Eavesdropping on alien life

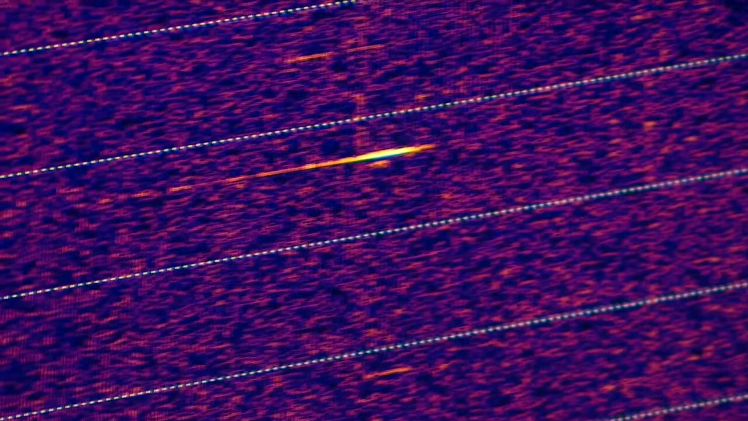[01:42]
So as you can see there's one just about to disappear that right in the very centre is an actual meteor itself.